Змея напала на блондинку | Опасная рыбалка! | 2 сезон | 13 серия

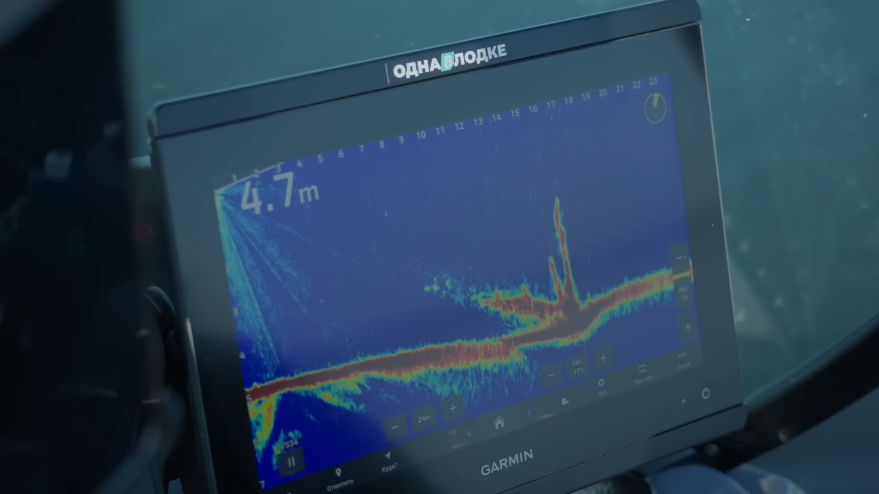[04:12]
On screen: depth 4.7 m
Смотри, какая прелесть. Дерево. А это дерево.
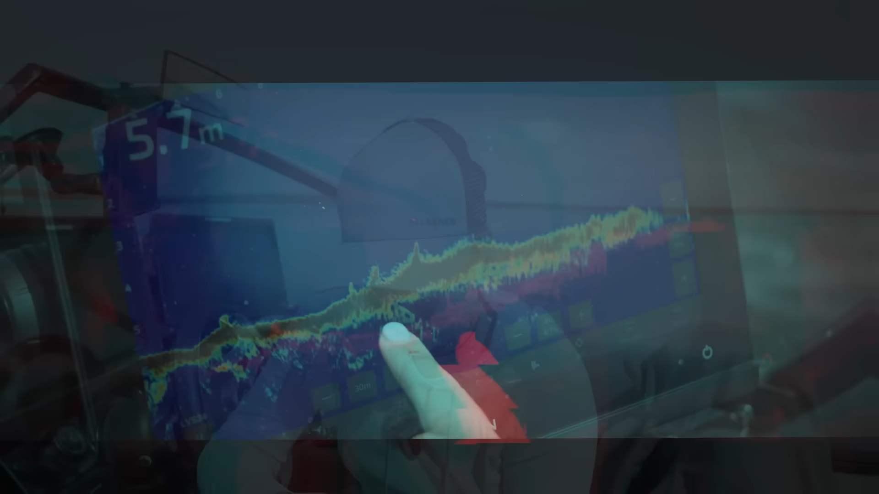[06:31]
То есть там веточки такие, очень не густые, одиночные. Вот такая вот локация. Это абсолютно идеальное место для щуки. Если вспомните первый сезон, где я ловила щук на воблеры в хмелевке,
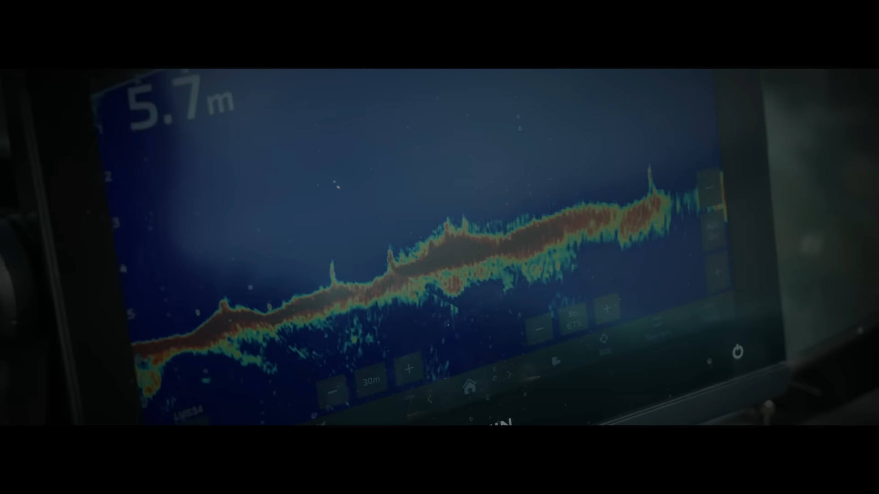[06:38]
On screen: depth 5.7 m
на Чебоксарском водохранилище, то эта локация просто один в один.
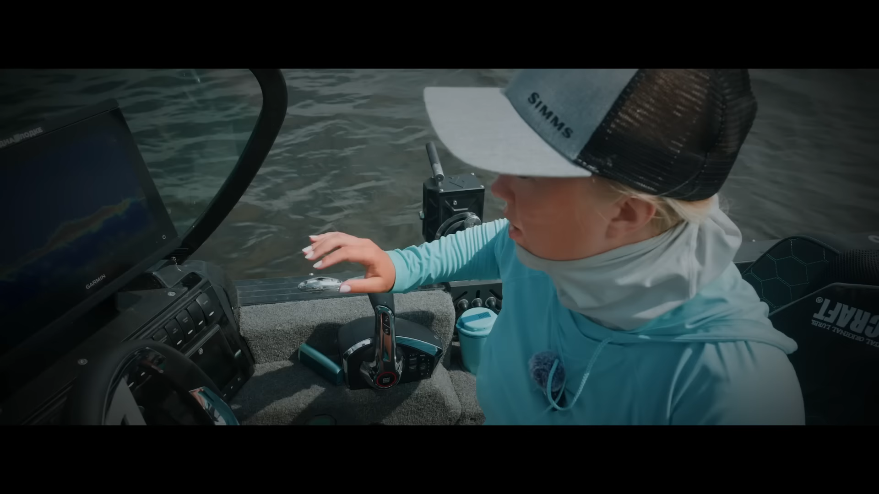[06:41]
И вот как раз для такого места самый идеальный вариант, как я считаю, это именно вариант тонущего воблера. Потому что здесь веточки, они невысокие. Такие вот они одиночные.
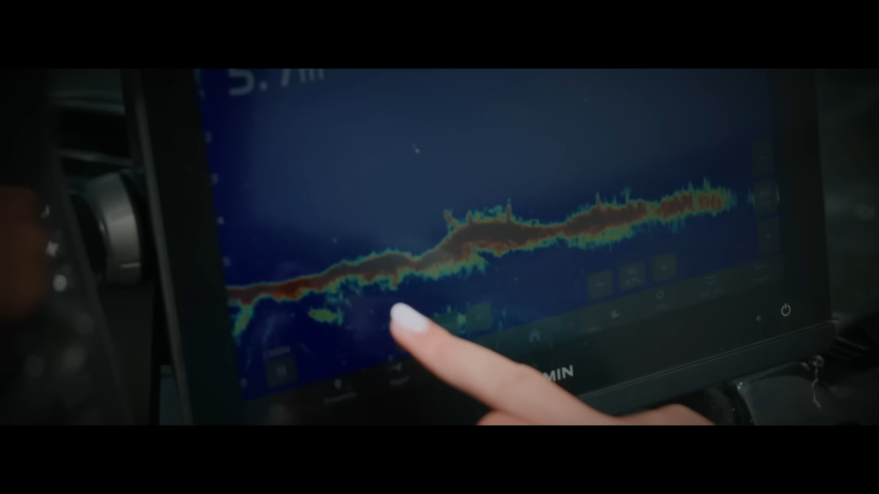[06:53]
Но смотрите, они буквально метр-полтора от дна. Там лучше всего работает воблер.
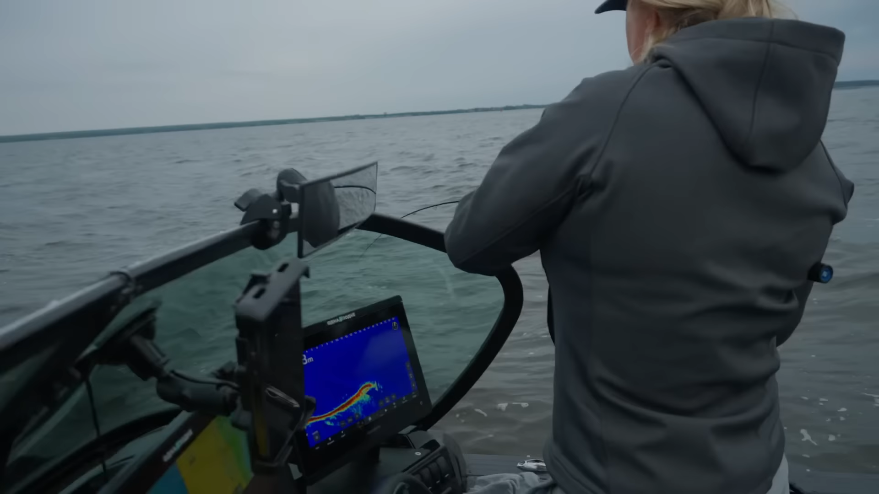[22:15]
Как будто бы опять либо большой окунь, либо маленький судачок.